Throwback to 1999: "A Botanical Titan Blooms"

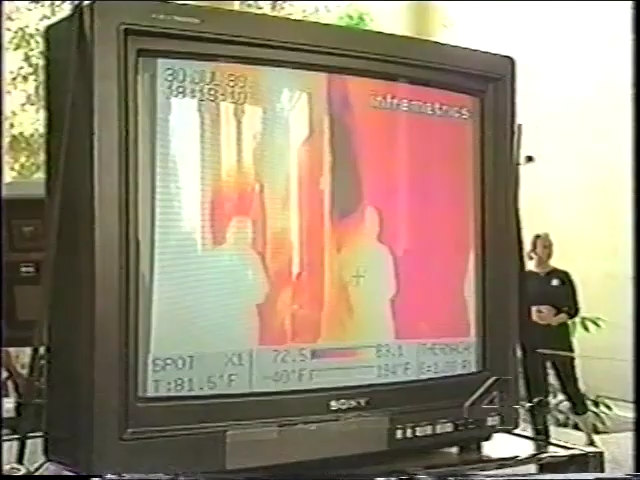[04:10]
On screen: spot 81.5°F
In fact, the plant's gotten about 10 degrees warmer since about three hours ago.